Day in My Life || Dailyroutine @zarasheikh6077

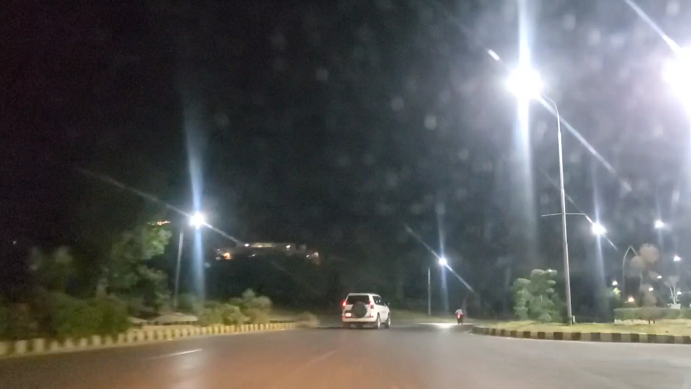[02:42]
مجھے میرے دل کے بہت سا بن جاتا ہے تو بس پھر اسلام آباد میں میرے ہزمن کا کام تھا تو کافی لیٹ ہم لوگ باہر ہی ہو گئے تھے تو انہوں نے کہا کہ چلو اسلام آباد بھی جانا ہے تو بس پھر میں اور میری بیٹی بھی ہم ساتھ ہی چلے گئے تھے یہ اتنا خوبصورت موسم تھا بارش بھی بہت اچھی ہوئی تھی اور یہ جو سارا راستے کہ آپ سیم دیکھ رہے ہیں مجھے یہ روڈ بچپن سے اتنی پسند ہے بہت پیاری لگتی ہے یہاں پہ آپ سب کے جو پینڈی